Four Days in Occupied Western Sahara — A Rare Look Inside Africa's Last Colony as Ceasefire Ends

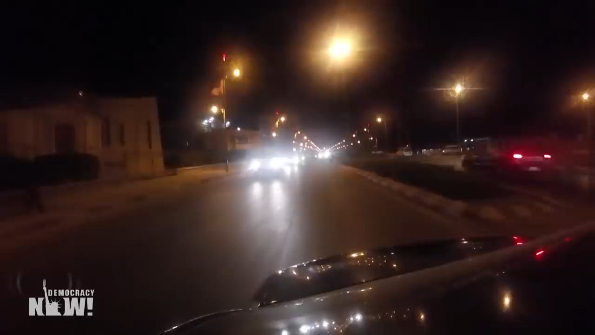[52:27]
After leaving the activists, we return to our hotel. It's dark. We're certain we're under heavy surveillance.